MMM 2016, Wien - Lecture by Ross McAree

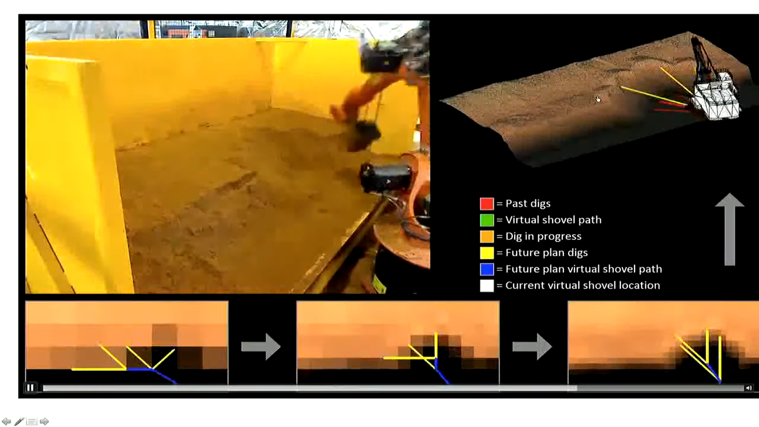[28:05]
planning how it will autonomously excavate a block of material.